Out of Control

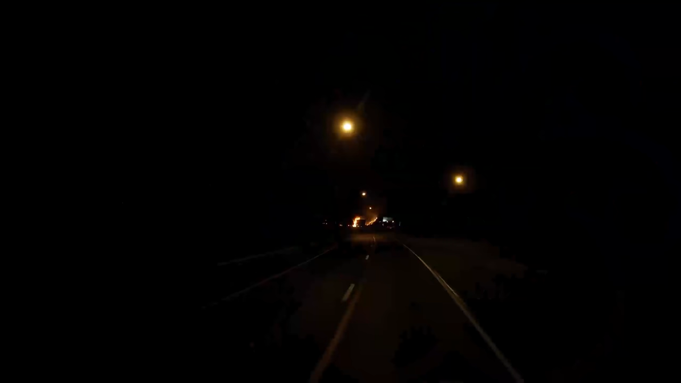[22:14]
Oh my god. Is everything okay? I'm going to go this way. Holy shit. I'm going to go nice and easy. What are you doing? That's not a good place for you to be standing, my friend. Oh my god. It's a prime.
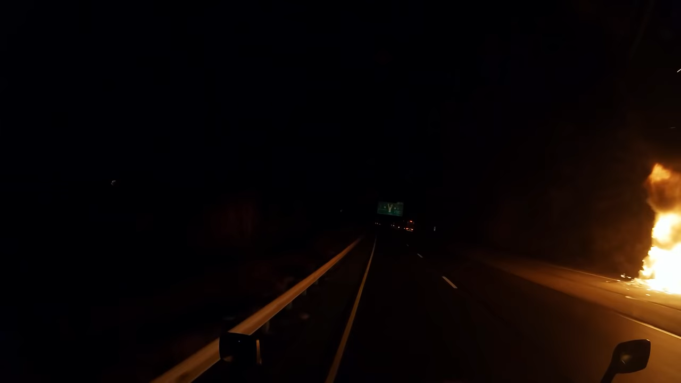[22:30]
Holy shit. Oh, the heat. I'm just trying to do my job, people. Oh my god.
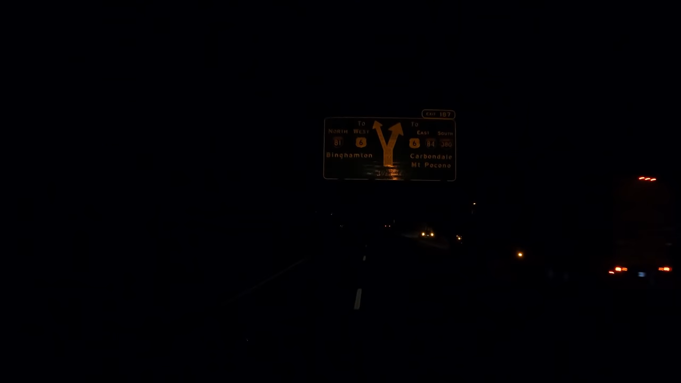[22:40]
What the fuck, guys? Jesus Christ. Oh. Oh. Woo. Okay. All right.